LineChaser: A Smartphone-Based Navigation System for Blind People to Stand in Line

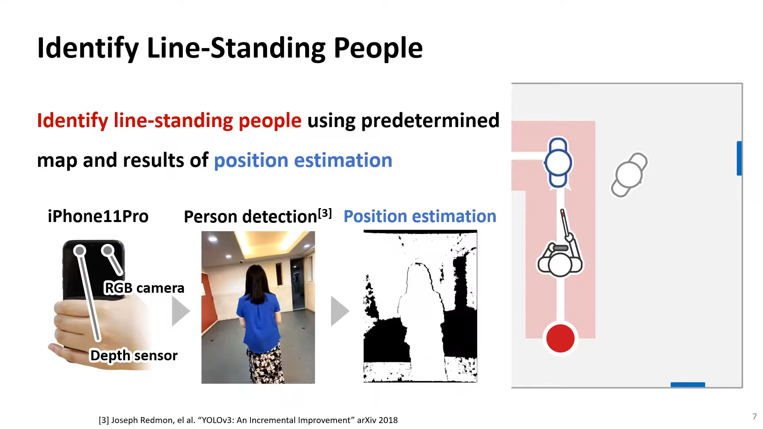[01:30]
In this case, this blue person is detected as a person standing in the line and this gray person is detected as a person standing out of the line.